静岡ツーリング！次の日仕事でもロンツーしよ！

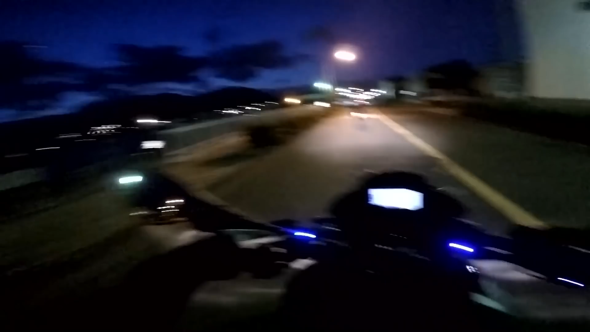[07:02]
おー海の香りすると思ったよ海だった暗くて暗くて見えないかもしれないけど左手が海ですごい気持ちいい